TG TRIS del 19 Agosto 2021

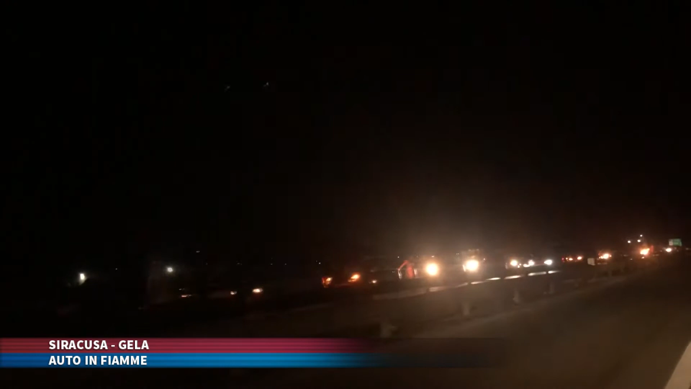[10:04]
Necessario l'intervento anche della polizia stradale per dirigere il traffico veicolare sulla Siracusa-Gela. Inevitabili le lunghe file delle auto in coda, il traffico veicolare è tornato alla normalità intorno alle 2:30 di notte.